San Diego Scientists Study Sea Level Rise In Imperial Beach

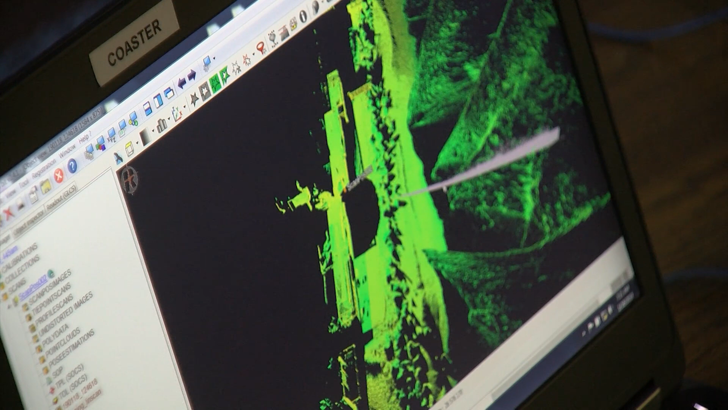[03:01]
This gray line here is the line that we're just looking at in the real-time view, and we pull it into a three-dimensional view. And these are the waves coming in and the beach.